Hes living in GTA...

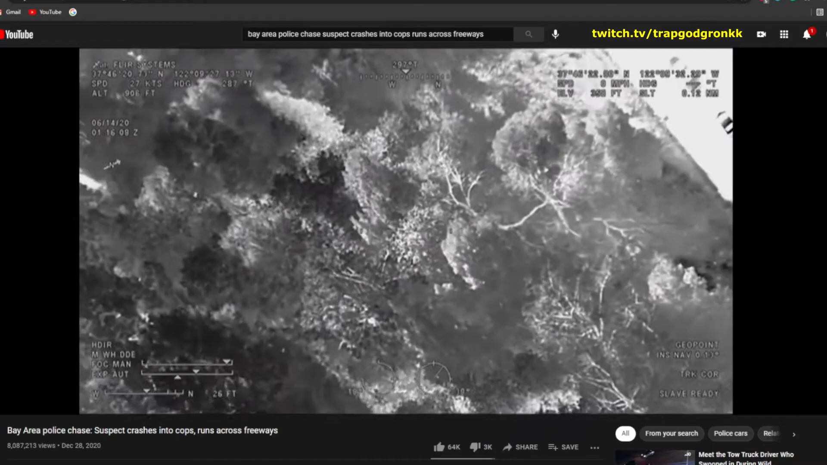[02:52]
The side of the freeway. Oh, they lost a visual. Air until a canine unit and officers on the ground closed in and took him into custody.